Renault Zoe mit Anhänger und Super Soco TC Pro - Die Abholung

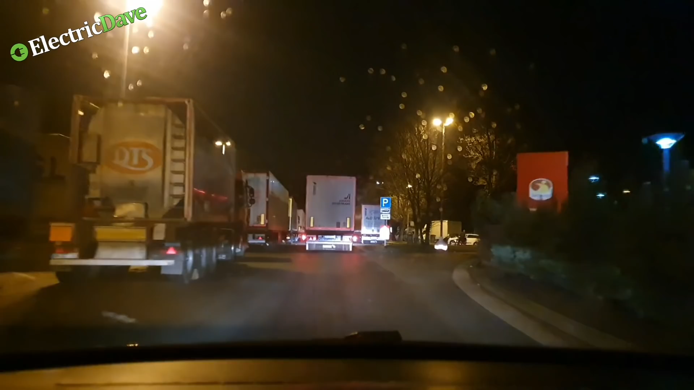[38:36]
Königsforst. Hier steht der nächste Triple.
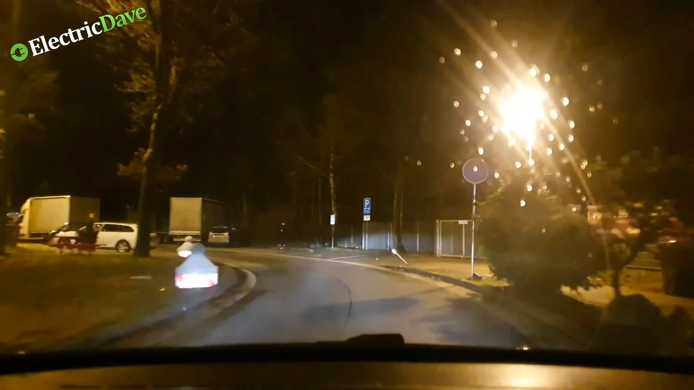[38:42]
Und da will ich jetzt hin. Dahinter, wo der Zoe steht, da will ich jetzt laden. Gucken, ob das passt.
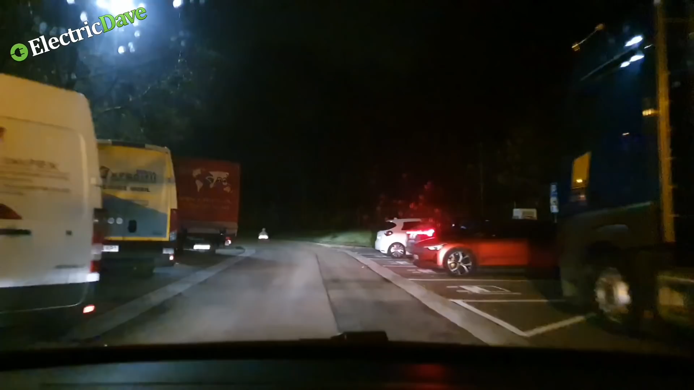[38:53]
Weiß ich nicht. Polestar. Rot, in mattrot. Rot-matt. Wie geil ist das denn? Guck mal hier.
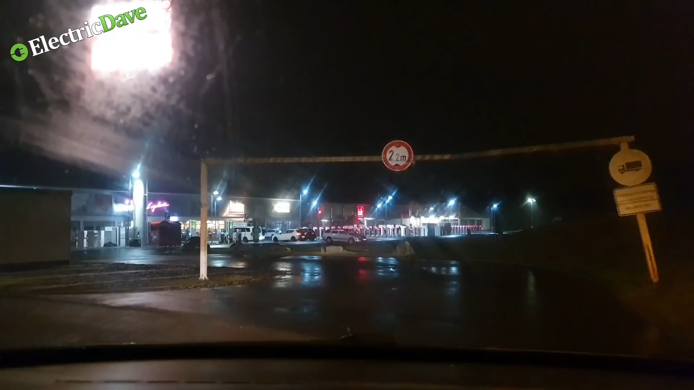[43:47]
Der ein oder andere Supercharger ist auch hier zu sehen. Das sind sogar echt viele, ey. Wahnsinn.
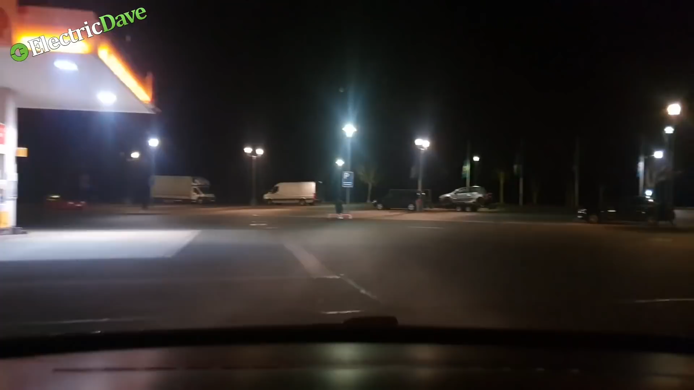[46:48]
So, da sind wir. Lützelinden, Autohof.
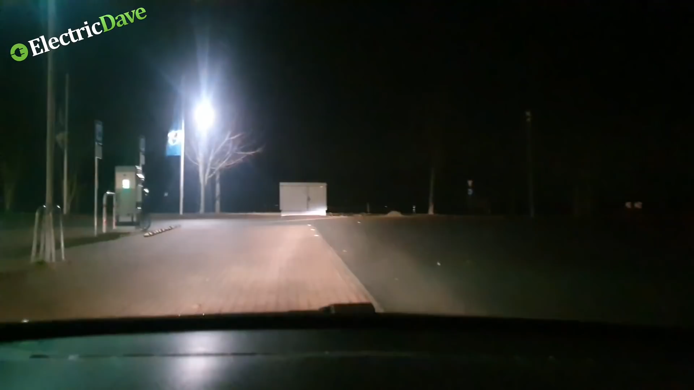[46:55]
Hier haben wir nicht geladen. Doch, hier haben wir vorhin geladen. Da stand dieser Mercedes direkt vor uns, der Bus.
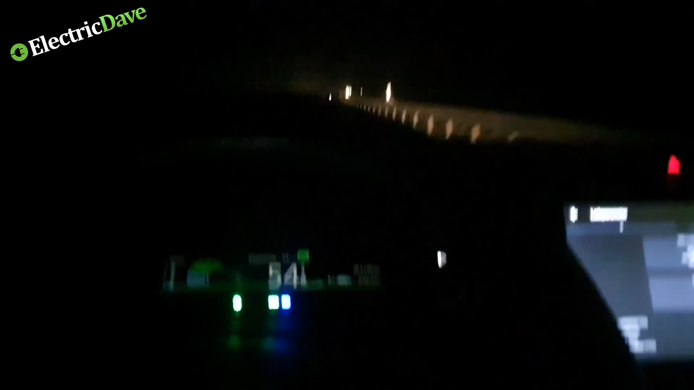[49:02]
Wir sind jetzt von Schotten aus gestartet mit 30 Kilometern Rest. Es sind nur 13, aber es sind drei heftige Berge.
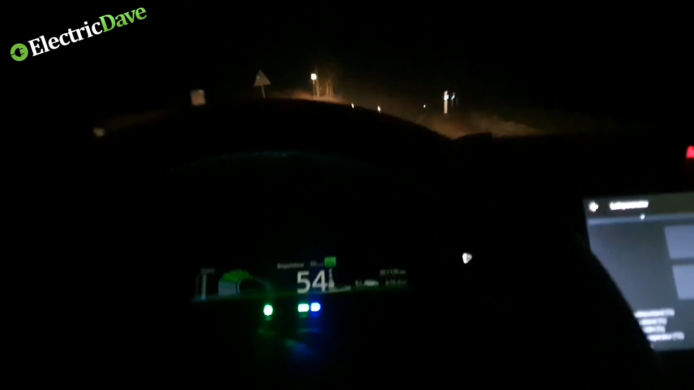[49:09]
Also es besteht eigentlich nur aus Berg. Und ja, jetzt haben wir noch 18 Kilometer Rest.
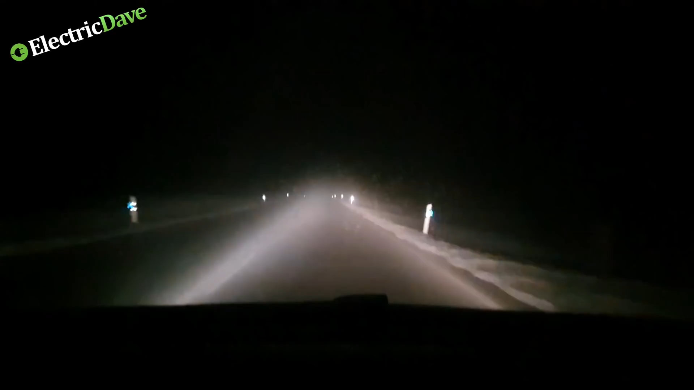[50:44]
Ich kann es eh nicht schnell fahren durch den Nebel. Jetzt haben wir nochmal 15% rausgeholt. Ja, das sieht gut aus. Jetzt geht es mal leicht hoch, dann geht es mal stark runter. Und damit reicht es. Damit schaffen wir das. So, verfügbare Energie sind 3,1 Kilowattstunden haben wir noch. Okay, läuft.